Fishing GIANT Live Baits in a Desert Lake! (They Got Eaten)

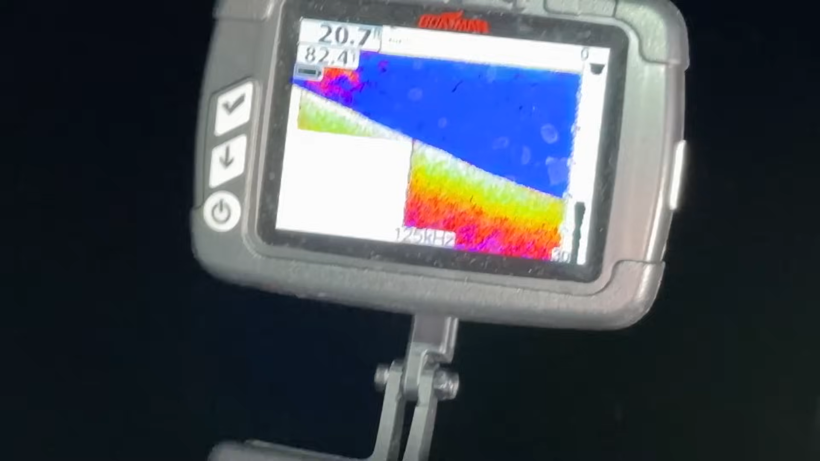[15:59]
You can see it pretty well.
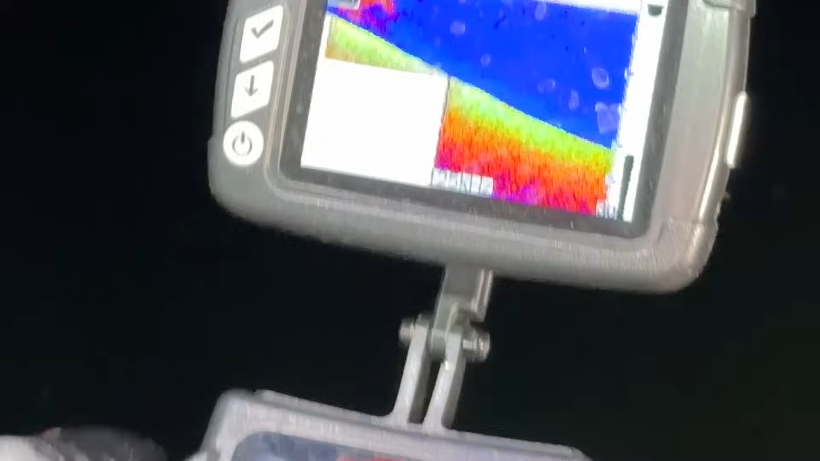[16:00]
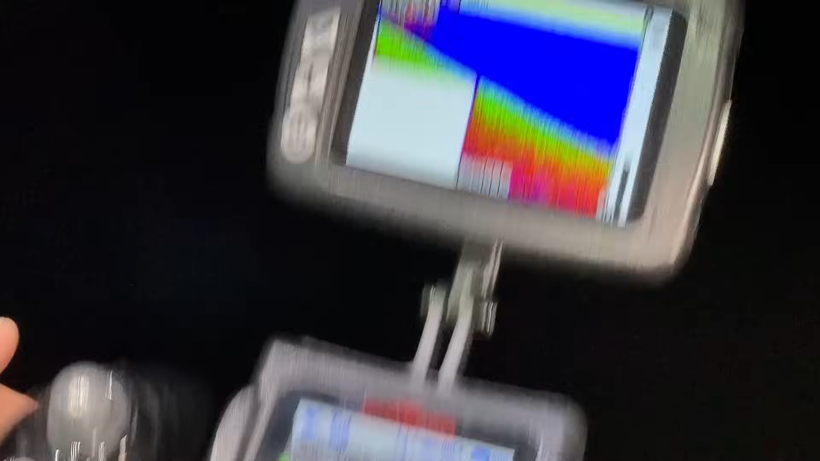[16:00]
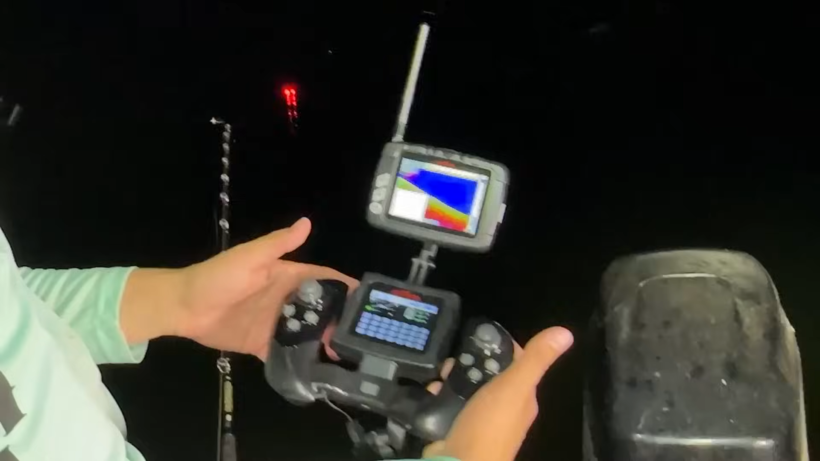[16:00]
That's perfect. 21. That's money well spent right there for sure. It's so nice. I'd be in a kayak right now. Yep. Paddling, getting wet.